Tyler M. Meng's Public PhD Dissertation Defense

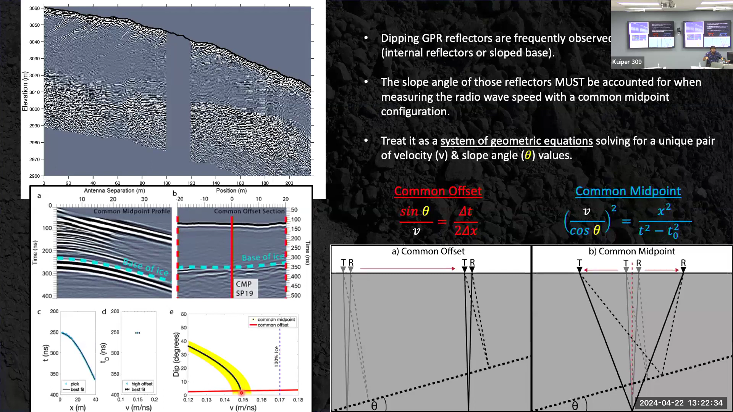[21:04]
And where those two equations intersect is where the data tells us that it's consistent with both configurations for that specific velocity and dip angle of the sloping reflector. So here's just an example of why that's so important. Here's the middle of Galena Creek, where we have this this pretty significantly dipping reflector.
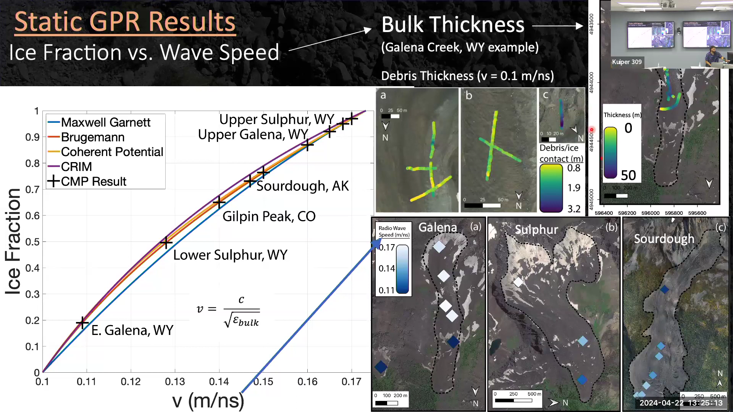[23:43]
as well as the debris thickness, which we do have to assume a different velocity for the debris thickness. But with our GPR and our static measurements, we are able to get both debris and ice thicknesses, as well as ice fraction and the structure of the internal glacier.